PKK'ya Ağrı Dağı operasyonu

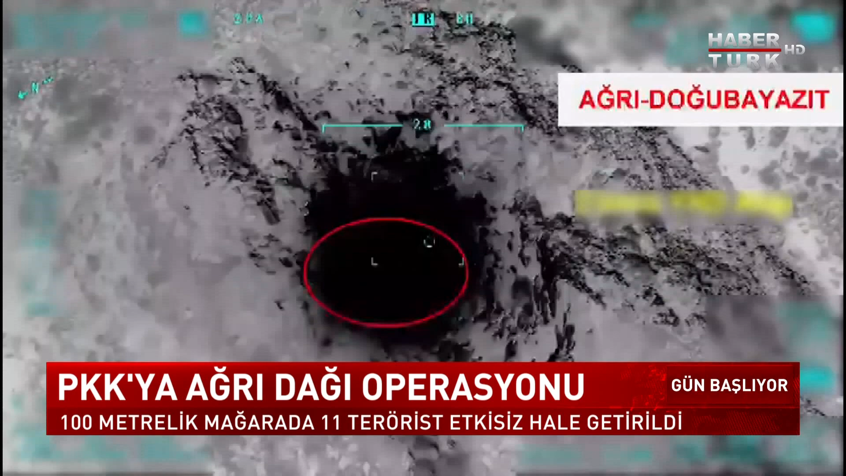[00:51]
Hava kuvvetleri de belirlenen hedeflere yakın yerleri bombaladı.
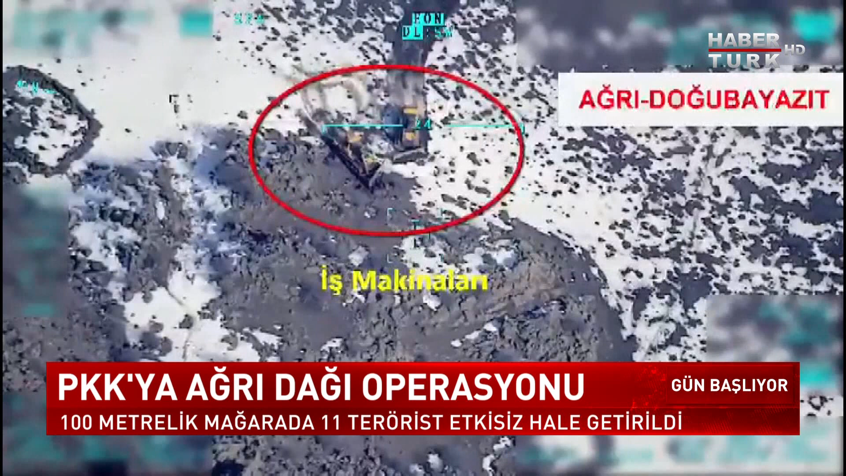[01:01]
Mağaranın olduğu bölgede iş makinelerinin çalışabilmesi için 1,5 kilometre yol yapıldı. Bölgeden 14.770 kamyon afriyat çıkarıldı.